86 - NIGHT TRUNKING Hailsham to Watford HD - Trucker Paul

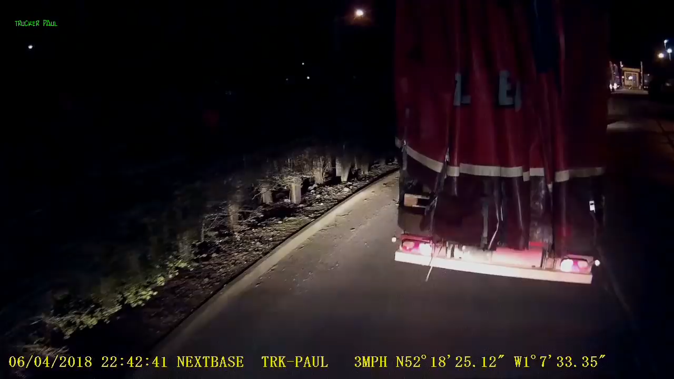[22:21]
Not the best position here. But I will have to do it.
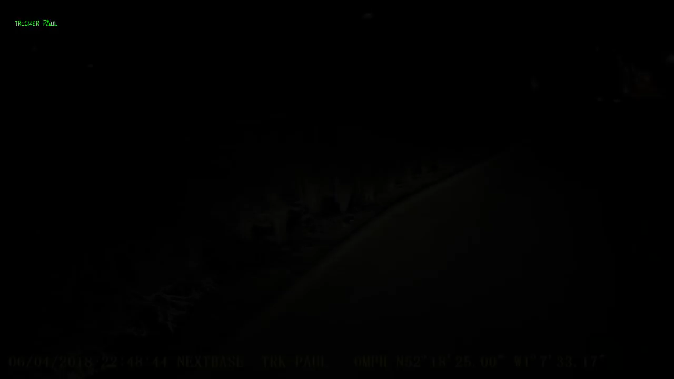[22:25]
Right, one side open.
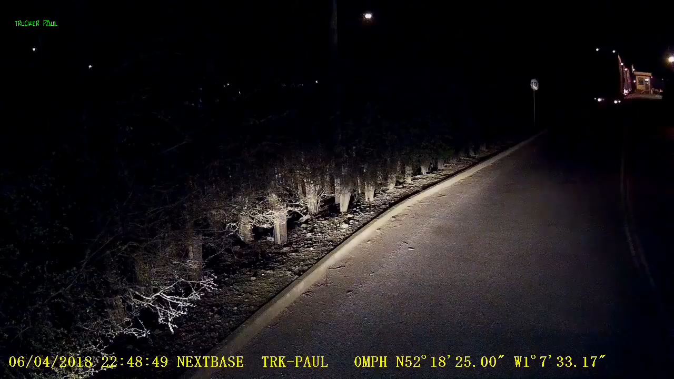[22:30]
We're going to pull forward and open and strap the other side until we pass the gates. And then once inside, before the scanning area, I'm going to open the right hand side curtain.
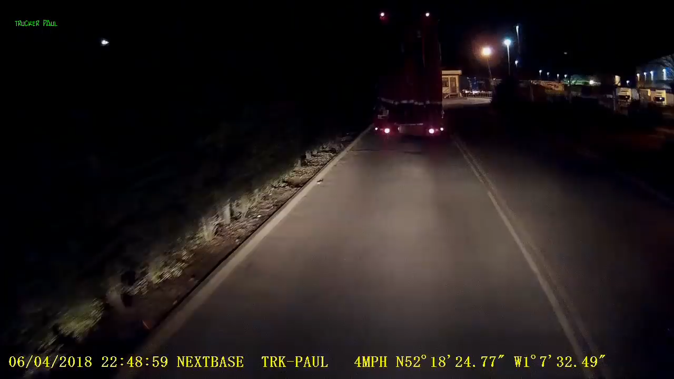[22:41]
Left one is already hooked up at the back, like this one in front of me.
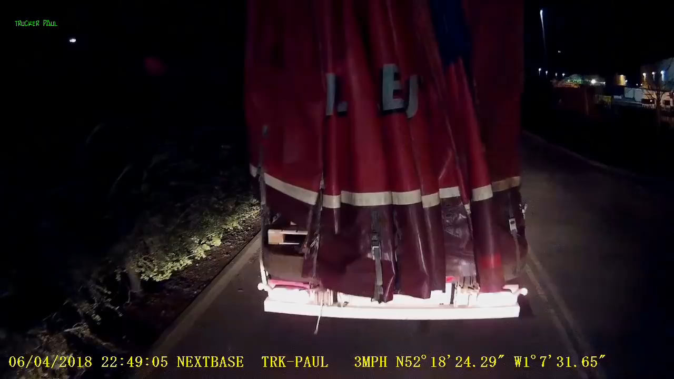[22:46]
So let's have fun.
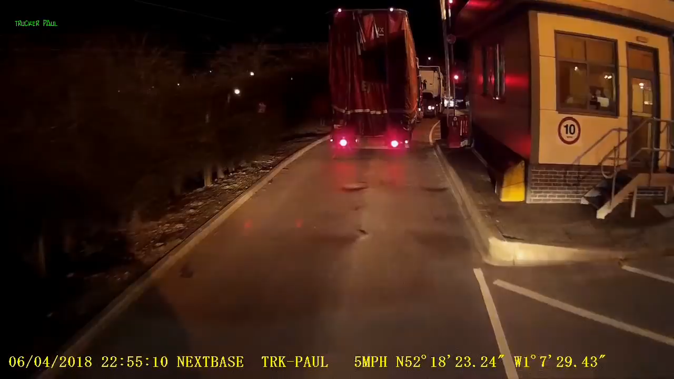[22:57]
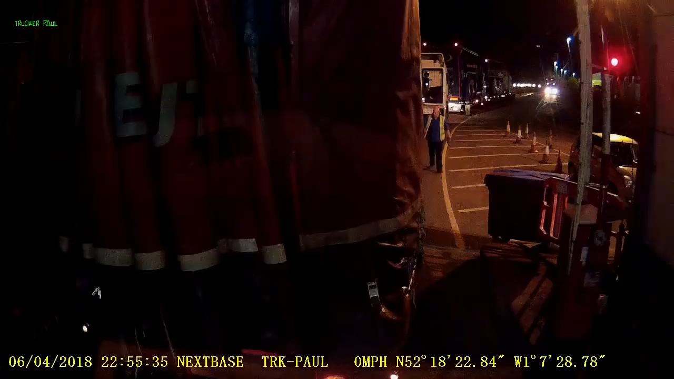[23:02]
Looks busy tonight again. Bits and pieces. Give it 10 minutes, it'll be quiet again.
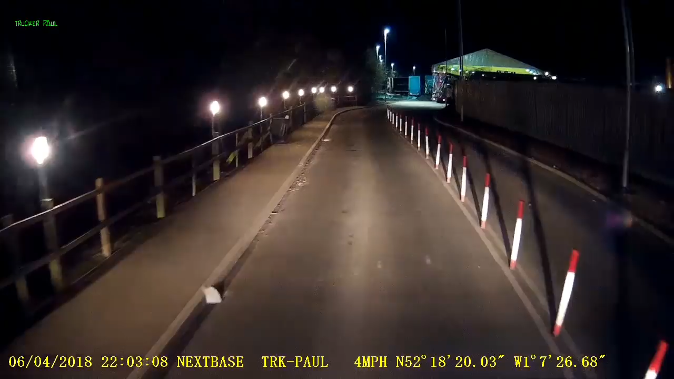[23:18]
Alright. This is the scanning area. It's a little tight in there. Put the music off.
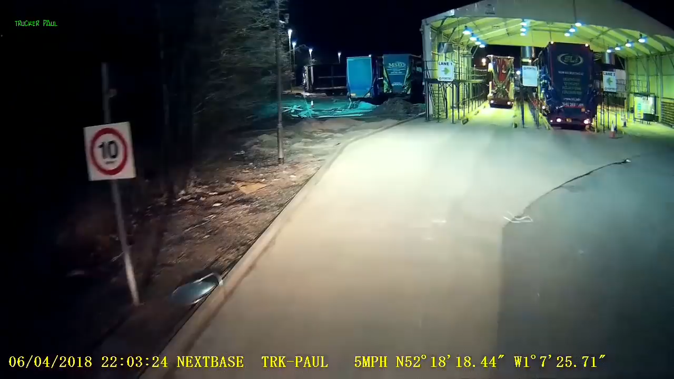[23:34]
Not much room to manoeuvre, but you have to be very careful when you're driving here.